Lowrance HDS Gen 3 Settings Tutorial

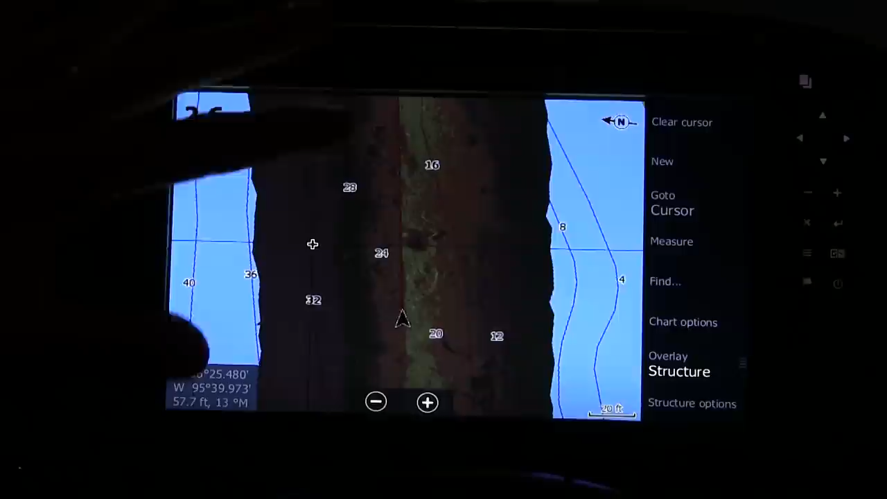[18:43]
It's like 42 degrees.
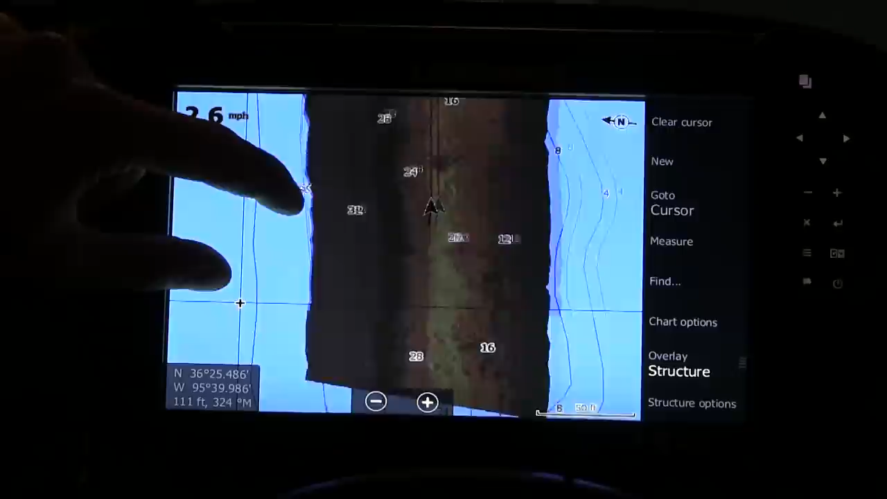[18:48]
And with this particular overlay that you see here on this map,
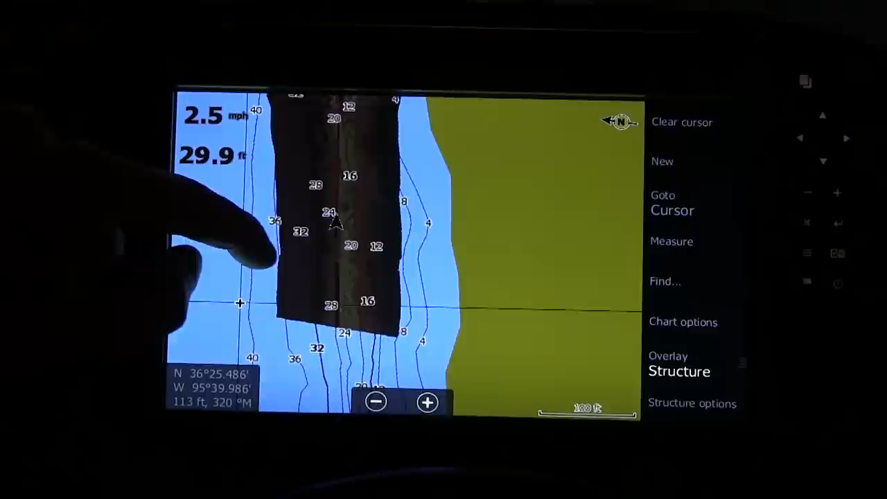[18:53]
On screen: depth 29.9 ft, speed 2.5 mph
this is what they call the structure overlay. Okay.
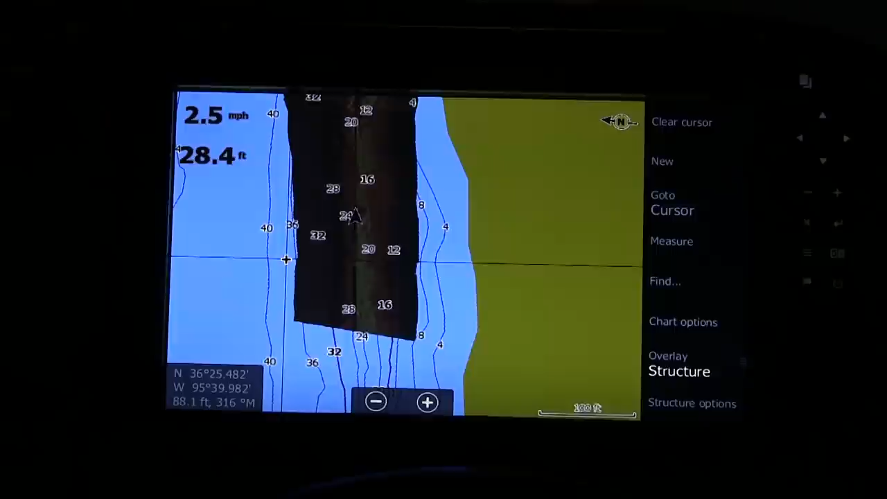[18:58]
On screen: depth 28.4 ft, speed 2.5 mph
So if you had side imaging and you're going down the bank and you actually wanted to see a history and what things look like on a macro,
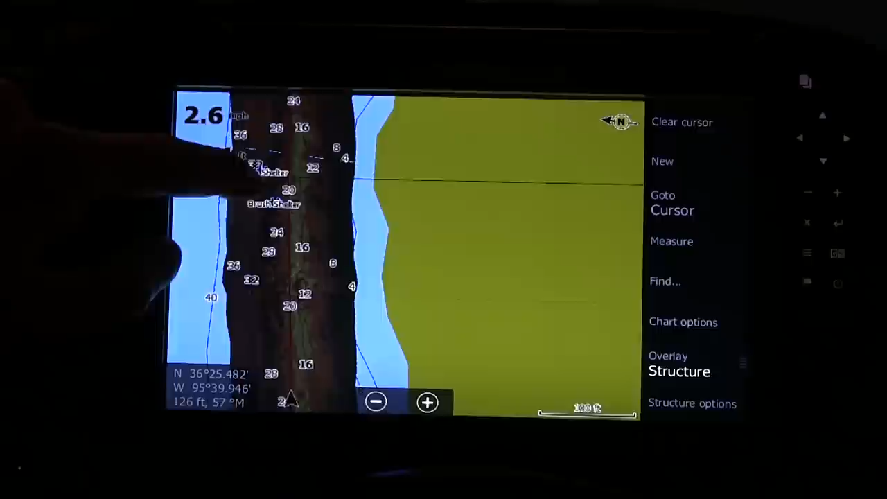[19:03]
you know, picture, picture, you can come over here and change the structure overlay.
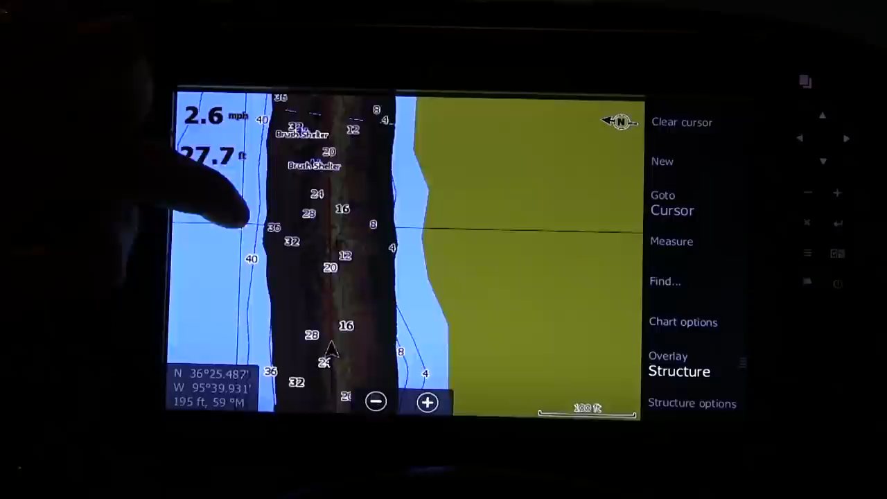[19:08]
On screen: depth 27.7 ft, speed 2.6 mph
There's a weather option, or you can even turn it off. And that's when you don't see any of those structure options being laid over the map. So, um, you know,
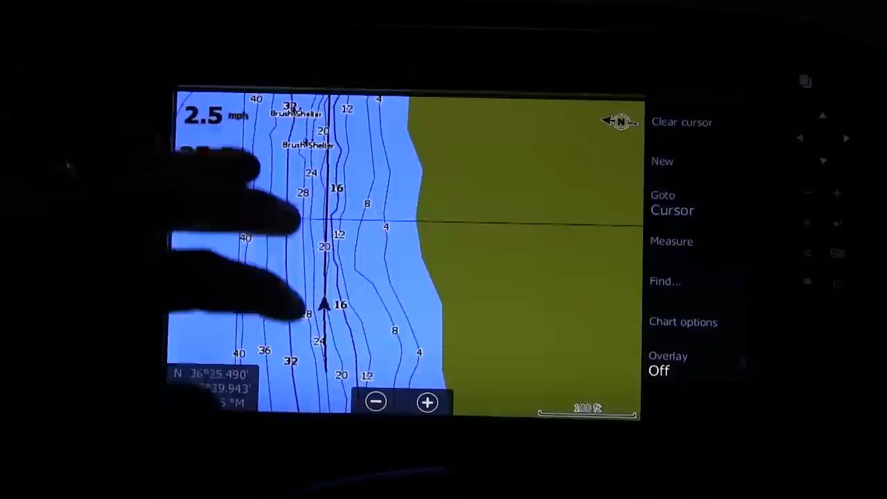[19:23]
your overlay is a big deal because a lot of guys now like to see if they're idling, what's going on and where they've been and kind of what's underneath the water on the map itself. And so you can still see your contour lines and you can still see your side imaging and your structure scan, but it's just overlaid on the map.
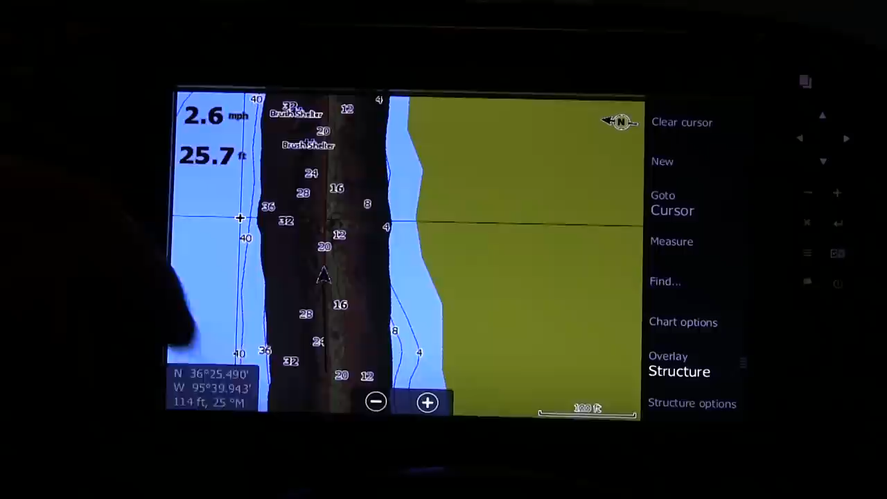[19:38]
On screen: depth 25.7 ft, speed 2.6 mph
Um, of course you have different chart options over here on the right. You can look ahead.
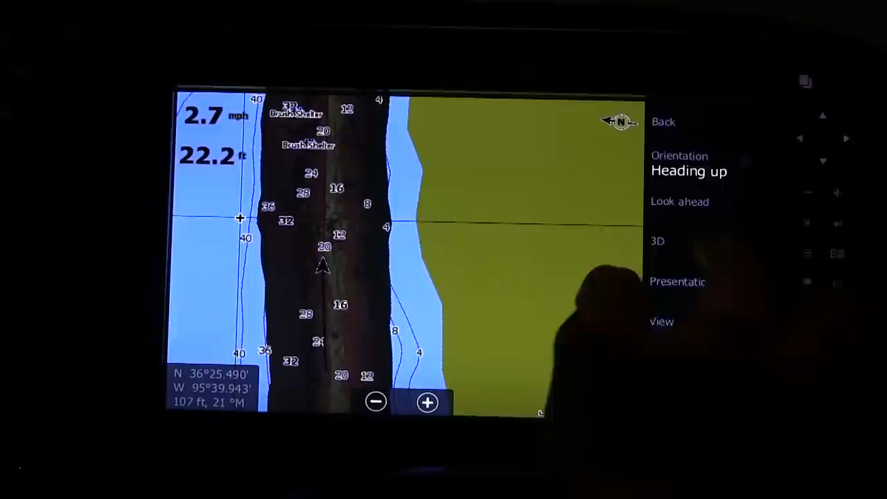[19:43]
On screen: depth 22.2 ft, speed 2.7 mph
There's 3D for those guys that do 3D mapping. Um, and you can even change the chart source from Lowrance to Navionics.
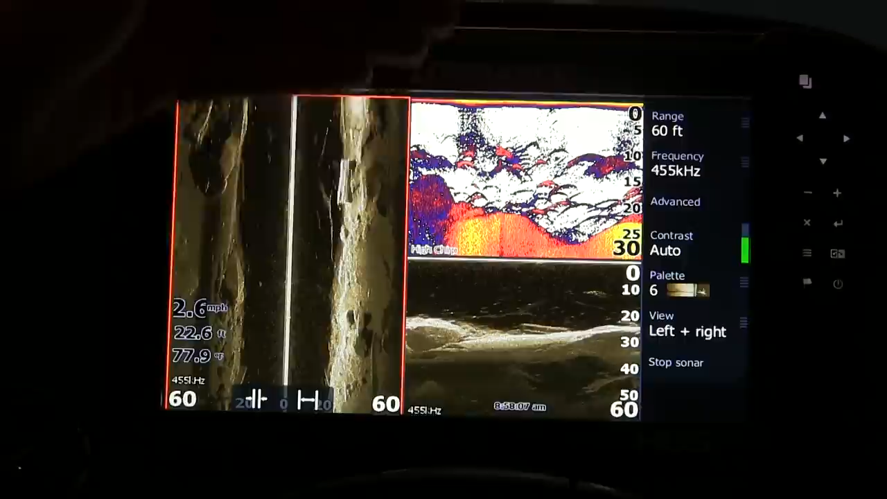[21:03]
On screen: depth 22.6 ft, water 77.9°F, speed 2.6 mph
Okay. Last but not least for this very long video, um, let's go into chart and I want to show you guys how to add waypoints. This is probably one of the most basic things that you're going to want to know how to do.
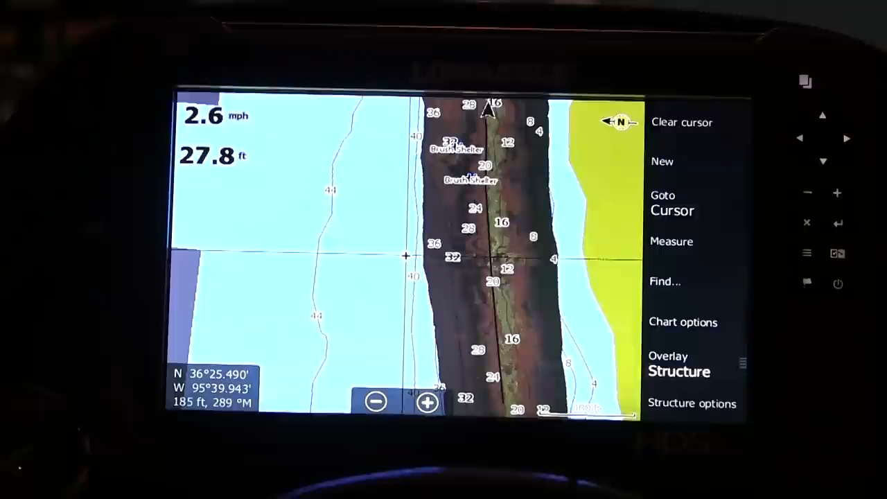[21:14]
On screen: depth 27.8 ft, speed 2.6 mph
Uh, but at the same time, um, it's very,
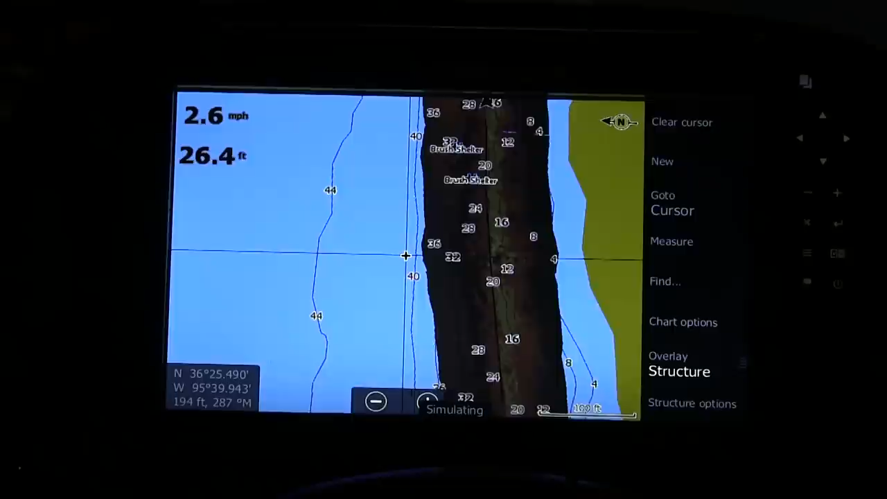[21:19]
On screen: depth 26.4 ft, speed 2.6 mph
very efficient if you can just hit one button and move on because, you know, let's just say we were to go down,
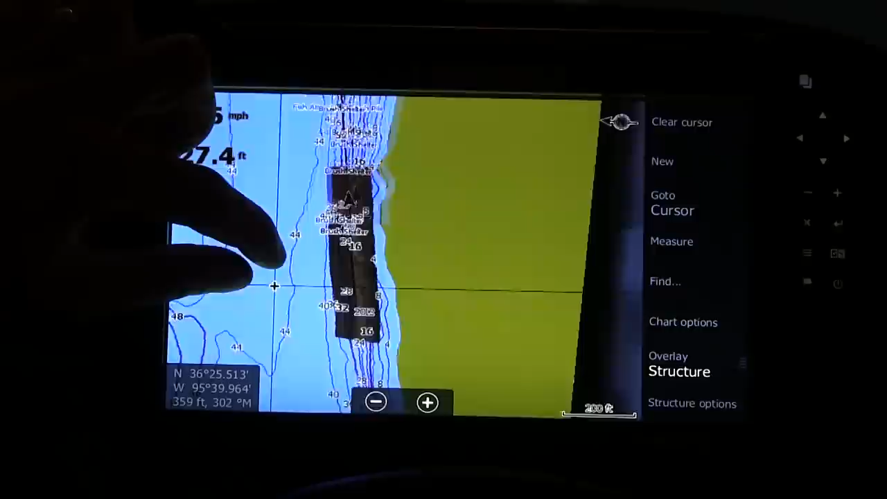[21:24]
um, you know, this entire shoreline with structure scan.
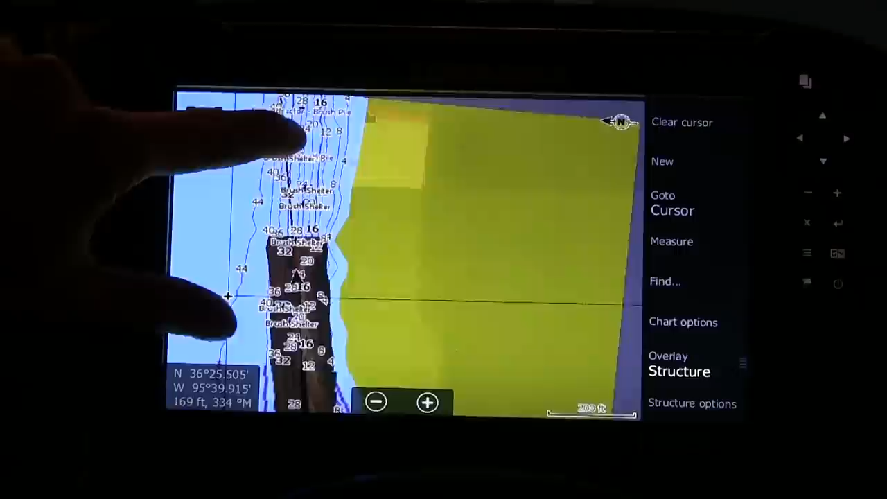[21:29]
And as we move along, you can see the boat's position. Of course, the simulator's on. I'm really not moving or anything.
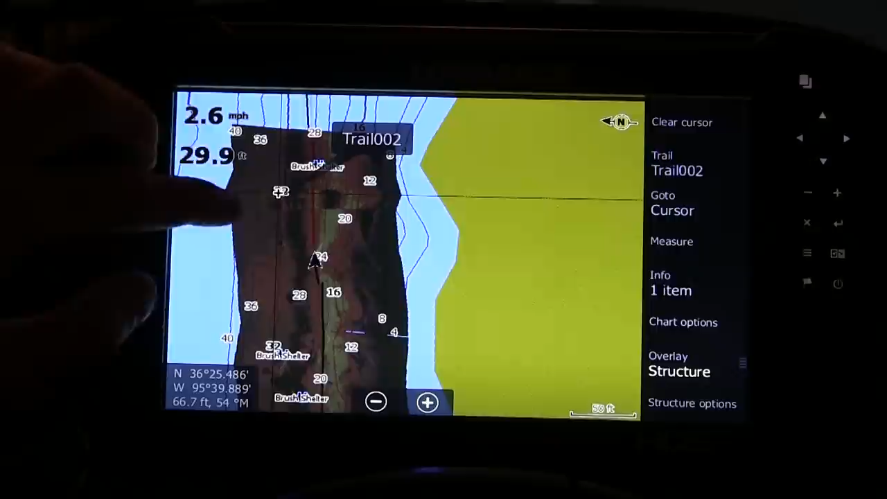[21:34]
On screen: speed 2.6 mph
But there would be certain points in the structure scan that might be of interest to me. You know, if it's pre-spawn and I see some of these areas and there's some structure just outside of some flats,
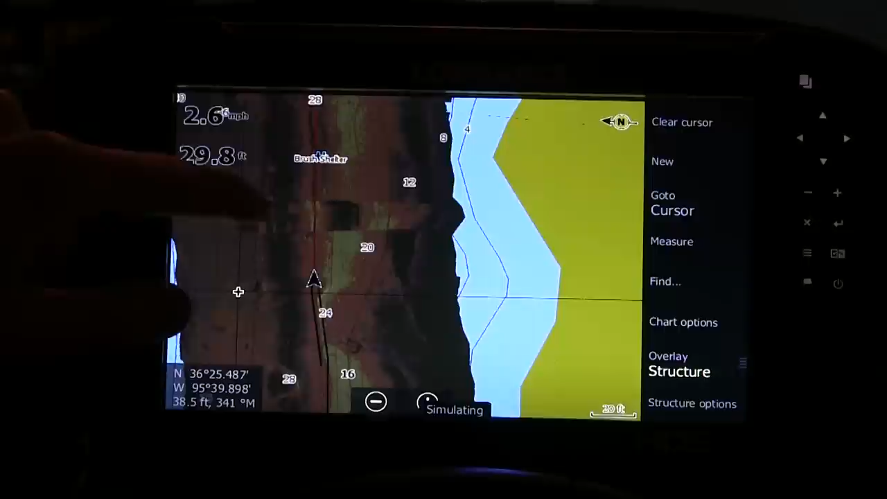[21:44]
On screen: depth 29.8 ft
I might want to mark, you know, multiple waypoints. And so you just move your cursor, you hit the little flag over here and you can hit save and bam, you have a waypoint on there.